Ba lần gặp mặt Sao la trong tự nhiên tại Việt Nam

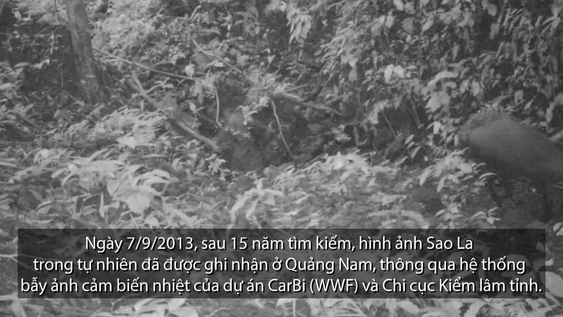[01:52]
Lần phát hiện này thì cũng là cái lần phát hiện thông qua cái hệ thống bẫy ảnh. Chúng tôi ghi nhận được 3 tấm ảnh về của một cá thể sao la ở trong cái vùng sinh cảnh sao la. Chúng tôi cũng nhận thêm rất là nhiều chia sẻ của mọi người, đặc biệt là từ anh Thịnh, giám đốc quốc gia của Độc lập Việt Nam. Sau đó thì anh tham gia một cái hội nghị quốc tế và anh công bố cái thông tin này thì cả cái khán phòng như vậy thì cùng vỗ tay.